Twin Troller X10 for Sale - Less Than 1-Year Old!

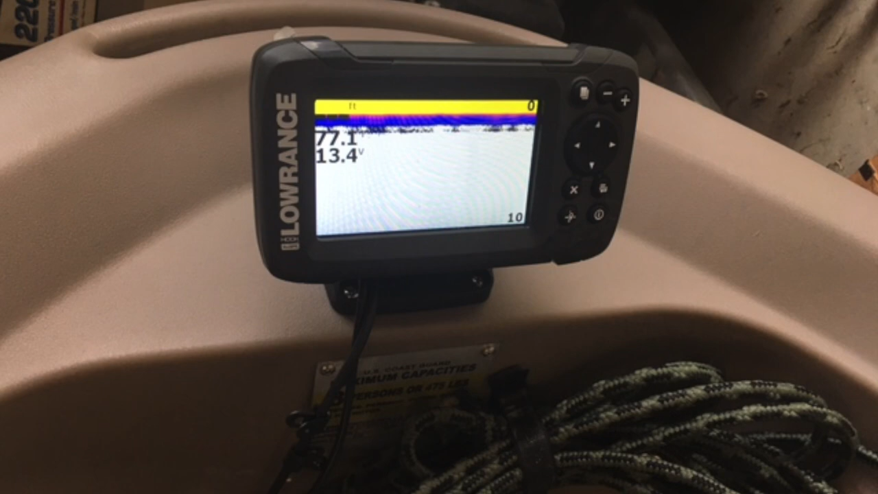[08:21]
Lowrance hook to 4X fish finder. A 96-inch kayak paddle that comes apart in the middle of it, and it has snap-in holders.